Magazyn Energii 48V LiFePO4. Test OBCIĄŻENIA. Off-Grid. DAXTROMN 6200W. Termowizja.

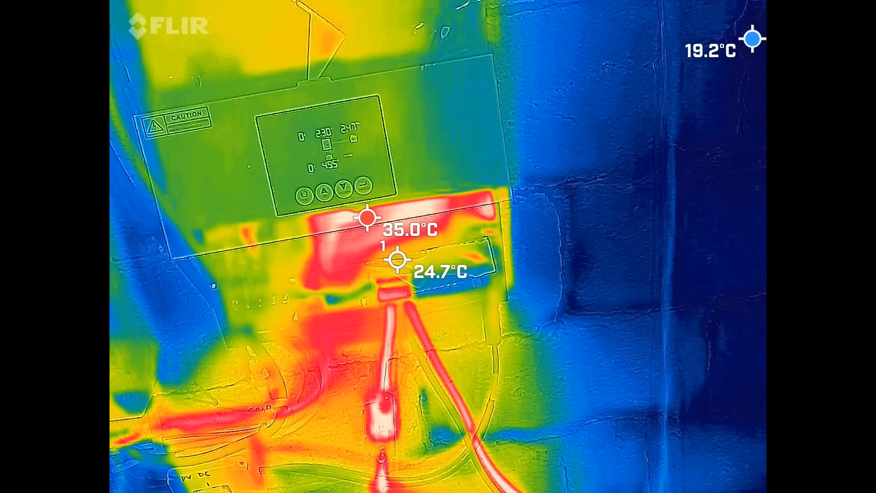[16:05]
2500W czyli takie obciążenie jak mnie interesuje bo mniej więcej takie maksymalne będzie i na tym zostanie dalej
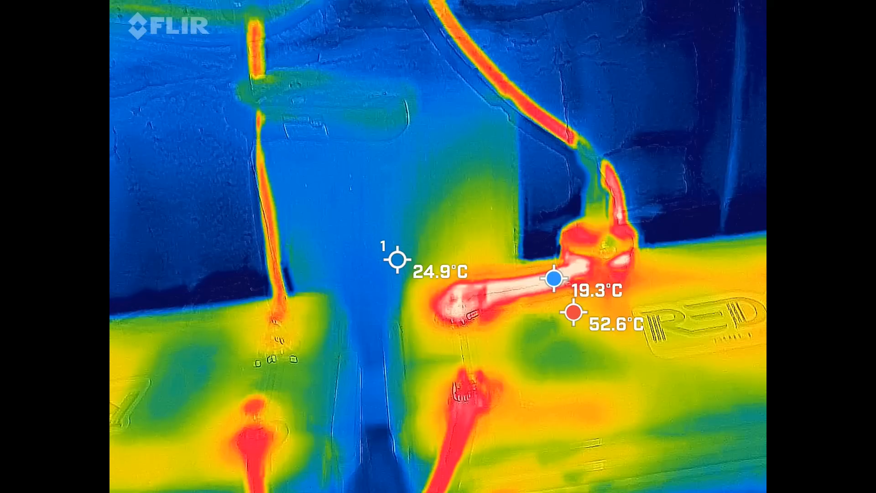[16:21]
On screen: spot 24.9°C, max 52.6°C, min 19.3°C
ma jakiejś tragedii 60 stopni tutaj najwyższa temperatura najbardziej to mnie interesowało tutaj przy złączach słuchajcie tylko żebym ja to jakoś
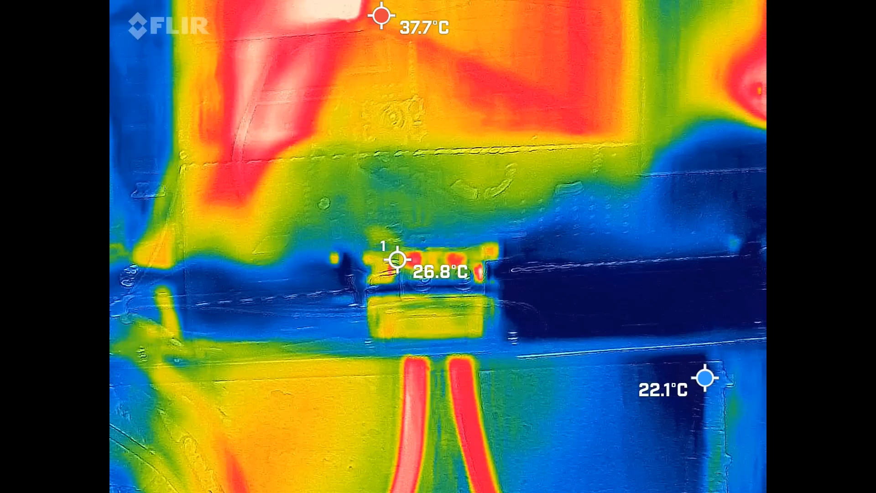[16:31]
On screen: spot 26.8°C
wycelował tam bo koleżka łapie w najgorętsze miejsce tutaj są złącze śruby uda się tutaj ja mam właśnie tutaj połączenie bez
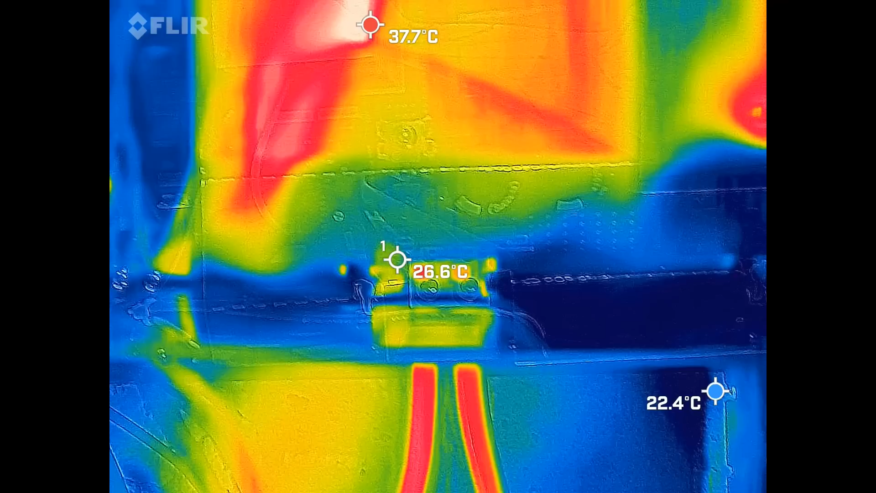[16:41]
tulejek przewód 25mm jest tutaj wstadzony skręcony i dobrze dokręcony i
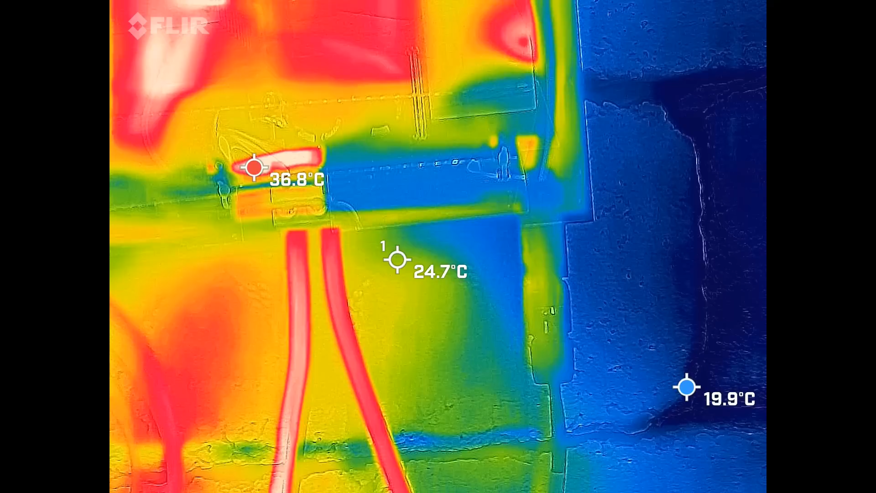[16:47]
nie ma tutaj widzę żadnego problemu myślałem że będzie gorzej
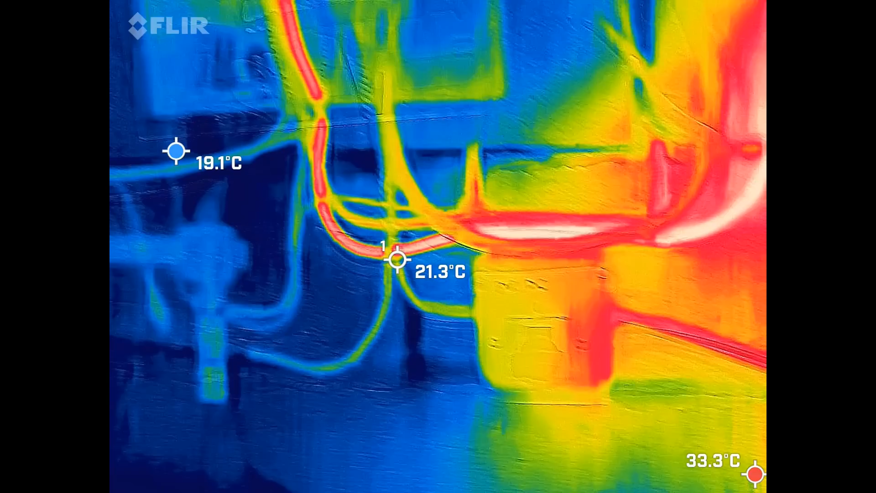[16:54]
On screen: spot 21.3°C
strona C przewód 2,5mm2 przy 4kw no
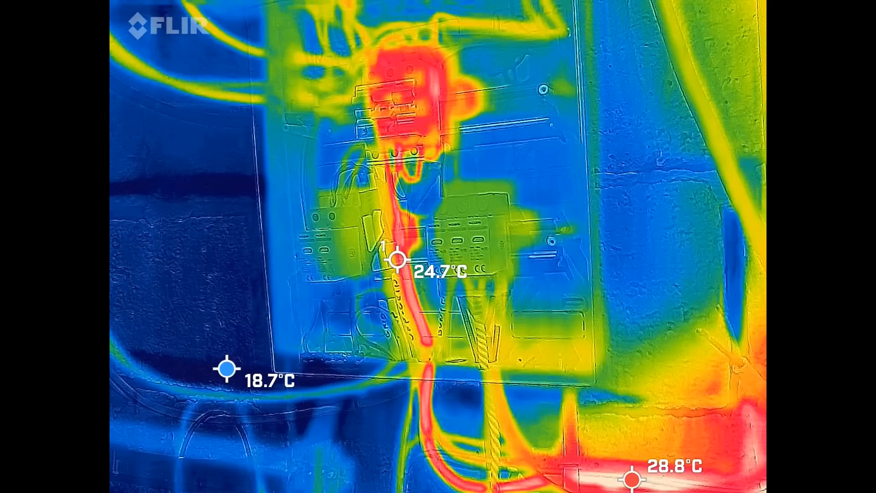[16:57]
On screen: spot 24.7°C
troszeczkę się to wszystko zagrzało ale też zobaczcie no nie ma jakiejś nie
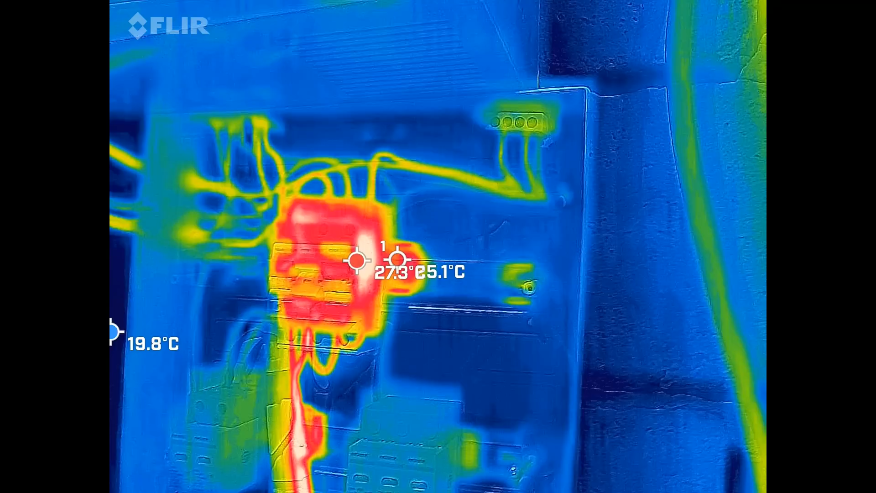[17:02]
wiadomo jakiej tragedii mamy około 25 stopni także się wydaje ja nie czuję nawet tego ciepła tak że troszkę tam się zagrzało i tyle
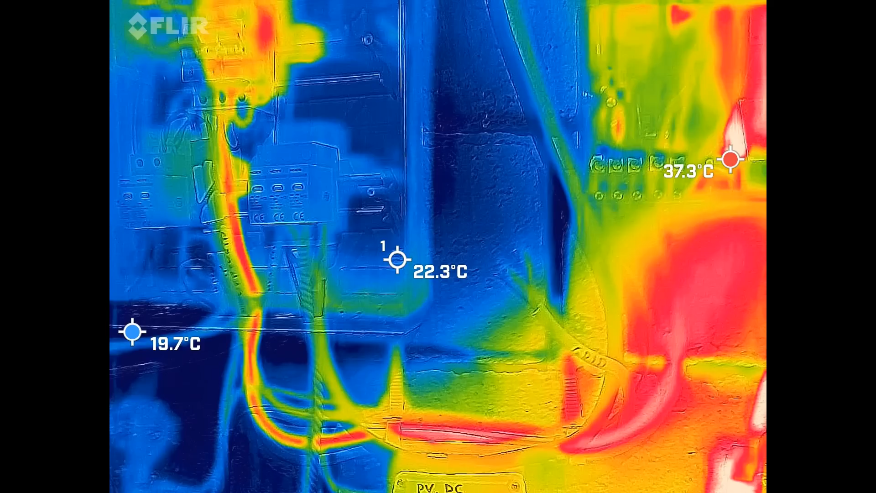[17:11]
On screen: spot 22.3°C, max 37.3°C, min 19.7°C
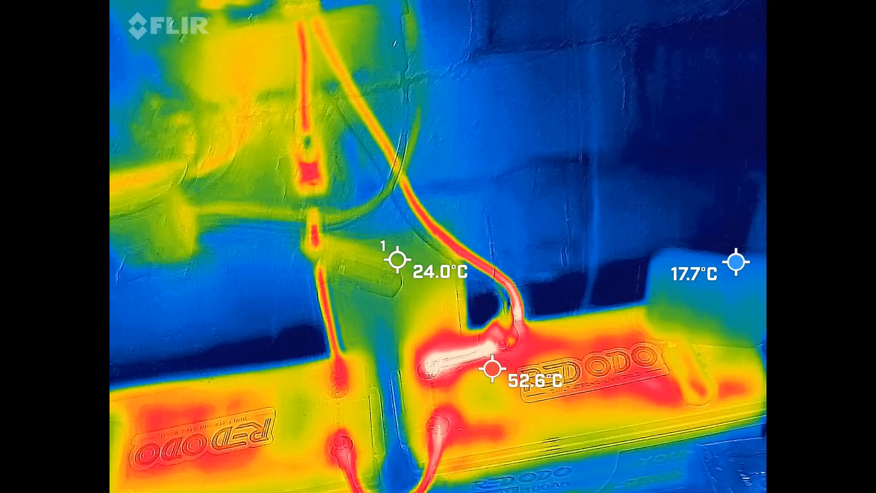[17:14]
On screen: spot 24.0°C
dobrze jest mi się wydaje że jest nawet bardzo dobrze zostawię go teraz na obciążeniu właśnie tym 2,5kw i zobaczymy co dalej bo jak mi się drugi allen znaczy nie inaczej no poczekam 30 minut i zobaczę na te temperatury co się dzieje ale tutaj już widzę słuchajcie już widzę 56 stopni to zaczyna
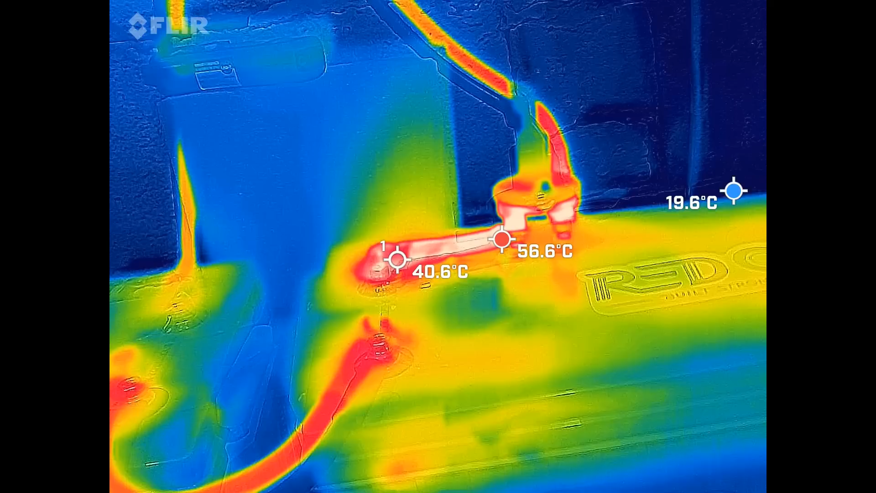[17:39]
On screen: spot 40.6°C, max 56.6°C, min 19.6°C
mniej bo jest wy tego nie widzicie bo na multimetrze ale teraz leci 54 ampery